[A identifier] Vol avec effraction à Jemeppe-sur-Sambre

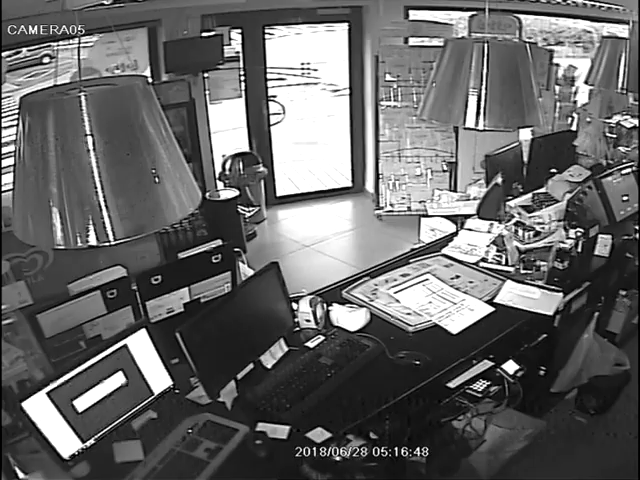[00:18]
Deux individus arrivent devant le commerce.
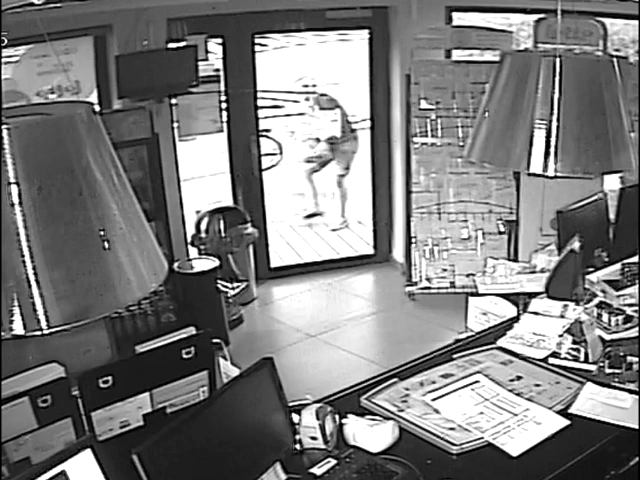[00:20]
L'un d'entre eux transporte une grosse pierre. Arrivé devant la vitrine, il la soulève et la jette dans la porte vitrée du commerce.
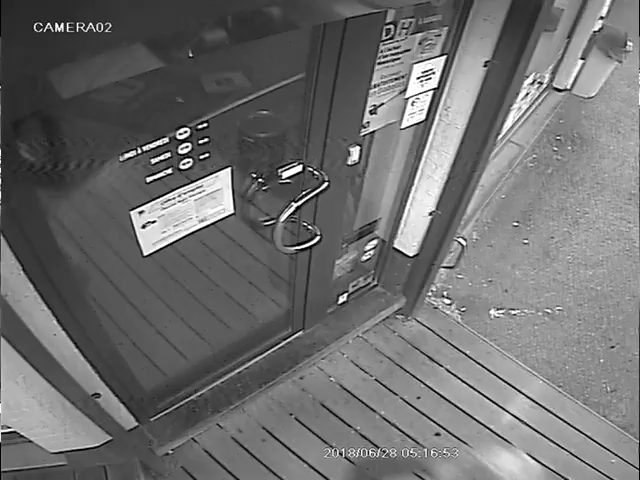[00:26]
La porte explose en morceaux et les voleurs finissent de la détruire à coup de pied.
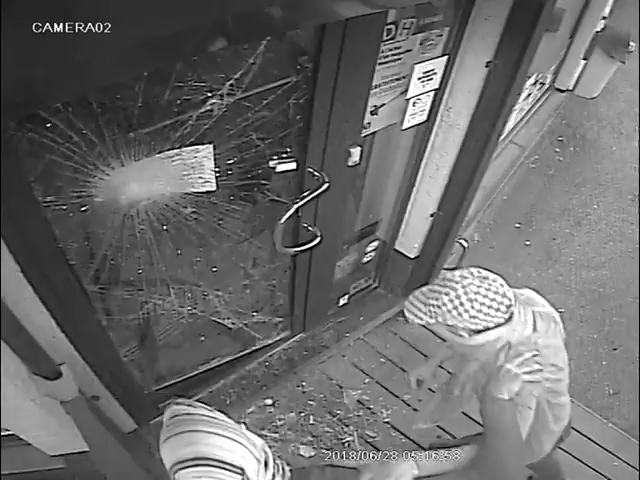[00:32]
Le premier auteur pénètre dans le Night and Day et enjambe le comptoir.
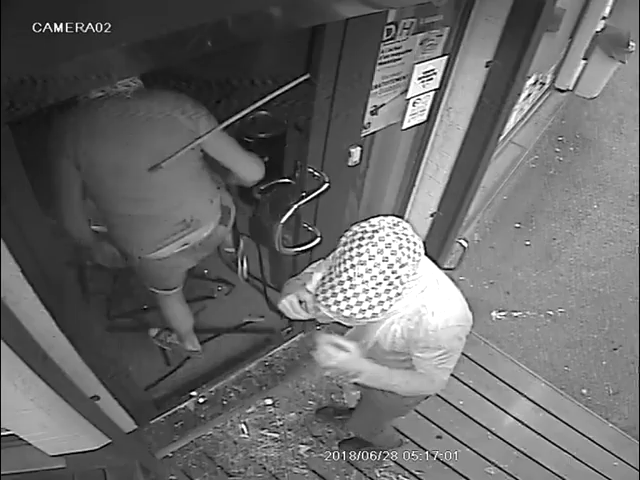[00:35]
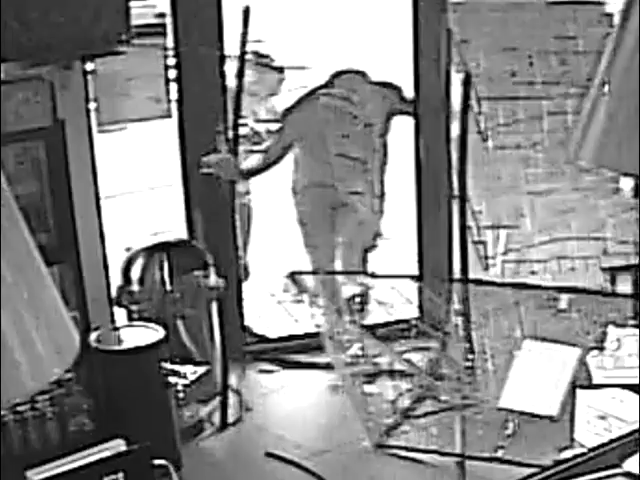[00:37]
Il semble connaître parfaitement la disposition du lieu
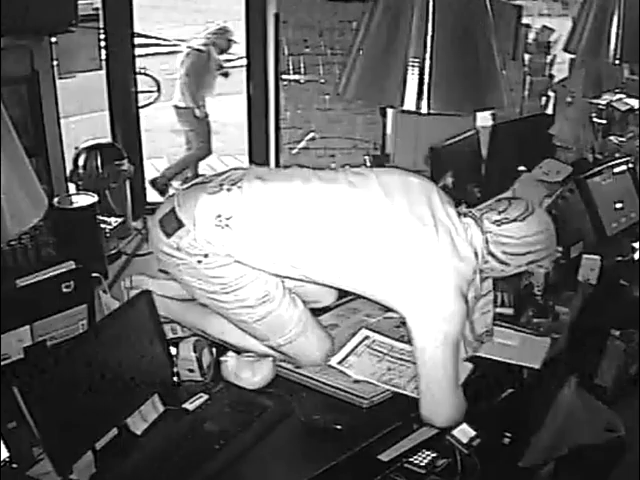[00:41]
où se trouve la caisse et s'en empare alors qu'elle est tout simplement vide.
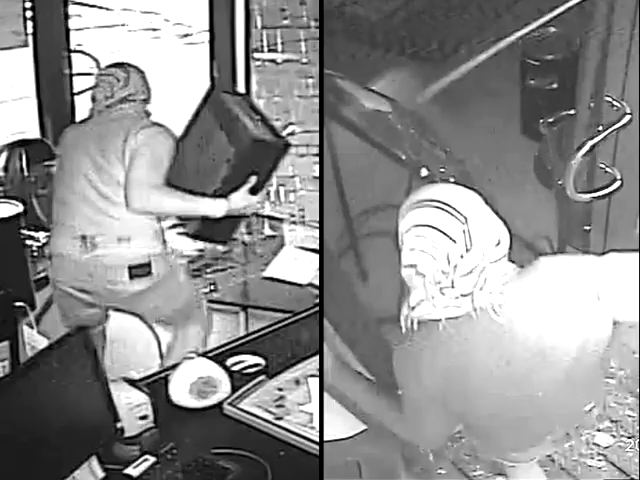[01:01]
Au moment des faits, il portait un short en jeans, un pull léger et des baskets. Le deuxième auteur portait un pantalon, un sweatshirt et une casquette à motifs en damier.
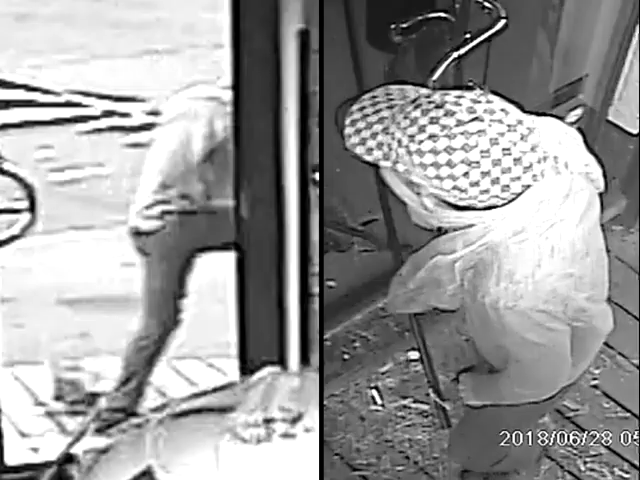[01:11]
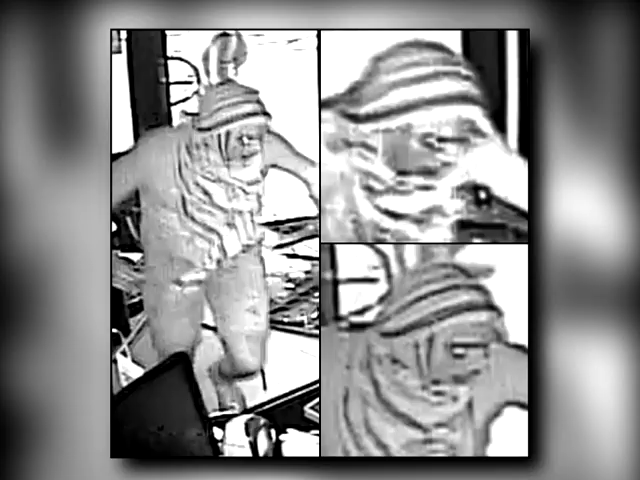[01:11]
Si vous reconnaissez ces deux individus ou si vous avez des informations sur ce fait,
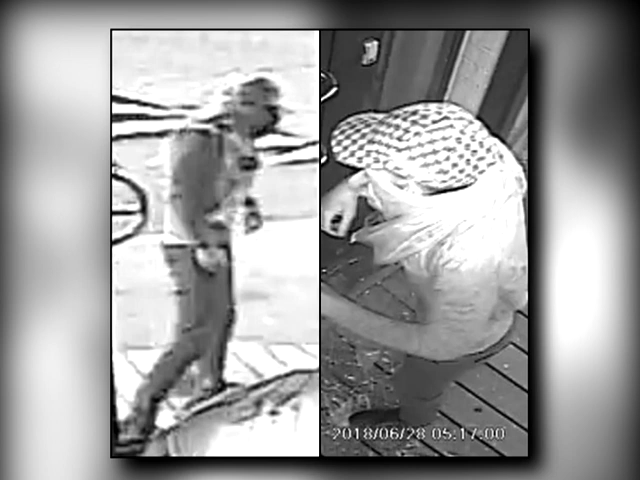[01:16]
veuillez prendre contact avec les enquêteurs via le numéro de téléphone gratuit 0800 30 300.